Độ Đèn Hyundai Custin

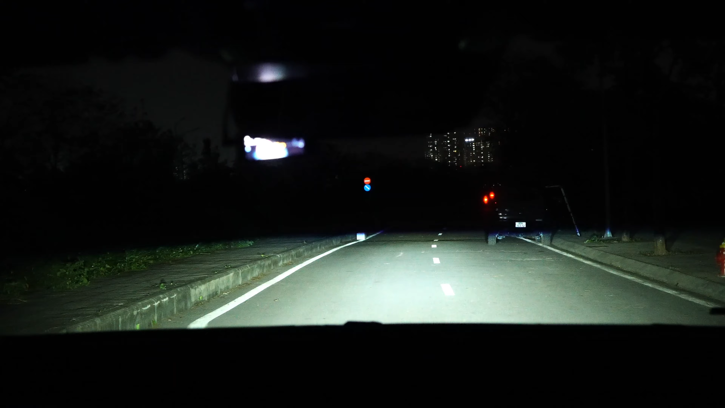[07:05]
diện Hai là chúng ta sẽ nhìn thấy tim đèn Nó mới sáng Một số anh em Độ đèn thì các em Anh em hay lấy là Một cái đèn laser để đây Chiếu song song Nó vào kia Để chiếu song song ra ngoài kia Thì mãi mãi nó chỉ song song như vậy thôi Cái như vậy thì chúng ta sẽ không nhìn thấy Cái tim đèn Để thấy là cải thiện Ánh sáng nó cải thiện hơn Thì Mỗi người một cách thôi Cách của tôi là tôi làm
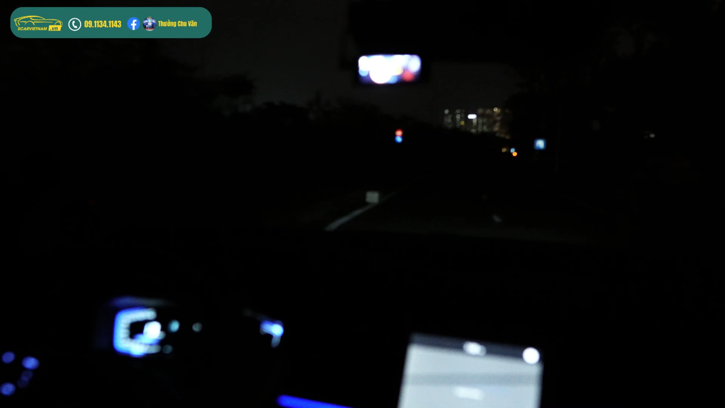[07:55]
Trời đang rất là tối Đây tôi bật lên Đấy Phía xa xa Phía trước kia cái mặt cắt Anh em nhìn thấy Cái mặt cắt nó cắt xuống đường rất là tốt Đây là cốt Đó là đá pha này Úi Sáng không Đó Đấy anh em nhìn thấy là Người đi bộ phía trước kia Đèn chỉ cắt đến Ngang đầu gối thôi Ngang đầu gối Đấy
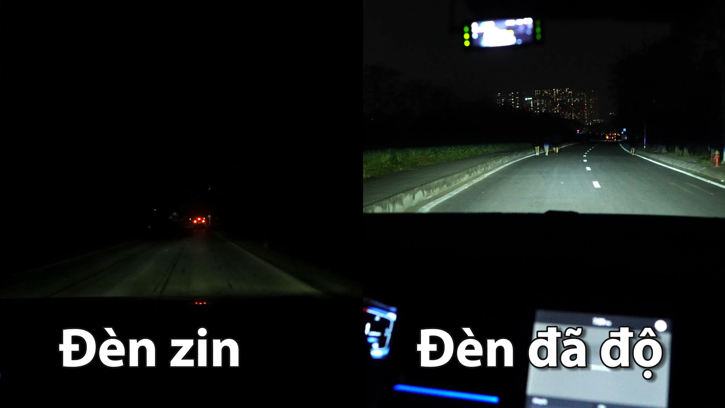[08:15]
Đến gần thì đến Thắt lưng Vậy thôi Thì sẽ không làm trói mắt người đối diện Đi rất là tốt Ánh sáng cực kỳ tốt này Úi Đá pha lên Quá là kinh khủng
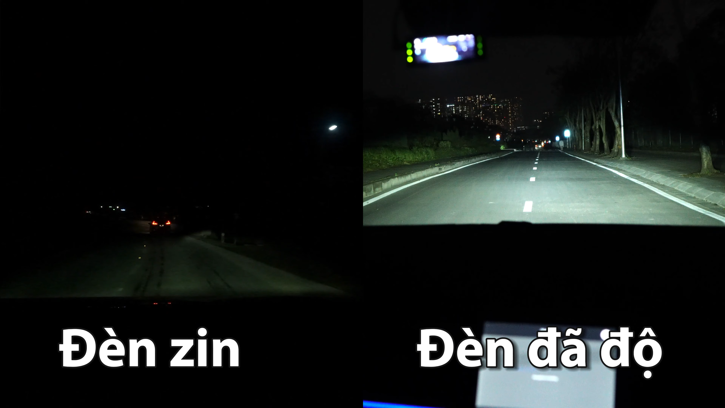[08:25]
Đá pha này Rất là sáng